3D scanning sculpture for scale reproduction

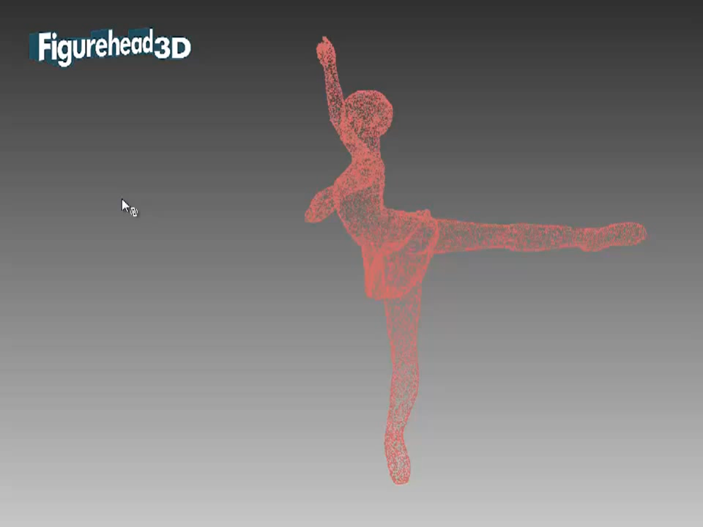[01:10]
This view shows the skeleton of the 3D digital model prepared for surfacing with the highly accurate copy of detailed texture as originally crafted by Bryan Alabaster, the sculpture.
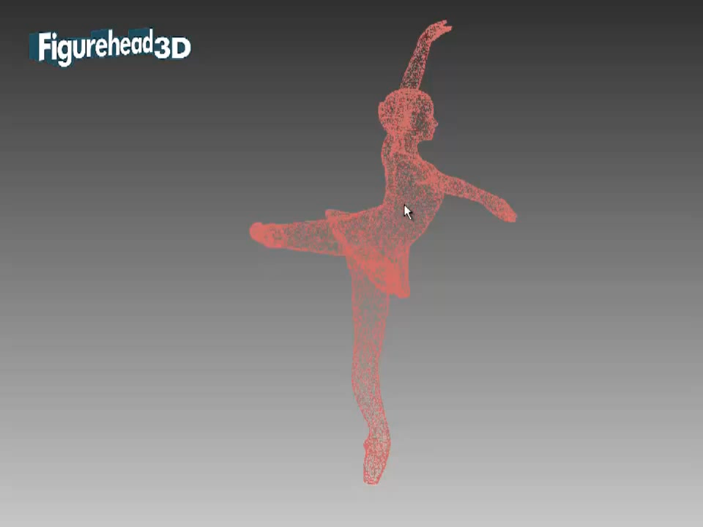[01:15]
You can see here how good the result is if we turn it around to explore the different views.